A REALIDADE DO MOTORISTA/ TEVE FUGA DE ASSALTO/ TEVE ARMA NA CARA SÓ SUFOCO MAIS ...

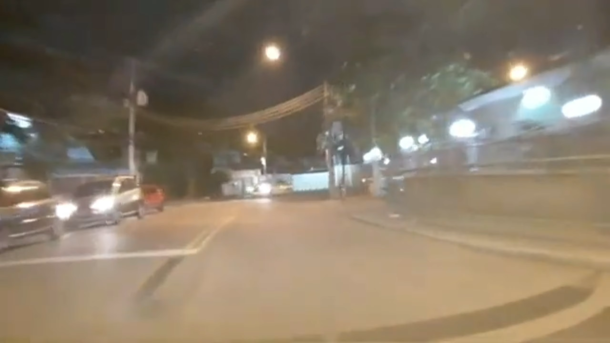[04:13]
Mas ali também é perigosão Ficar andando ali Naquele escuro ali